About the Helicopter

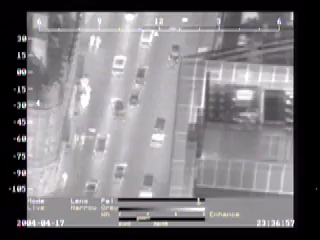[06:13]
This picks up heat emitted from objects which is passed through some clever computer software and is finally displayed as a black and white picture on the screen.
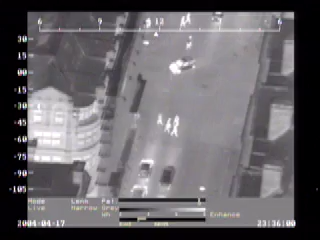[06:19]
Just because it's dark doesn't mean you can hide from us. The rear police observer sits in the cabin behind a console containing several computers, a screen showing the camera images and a bank of police radios.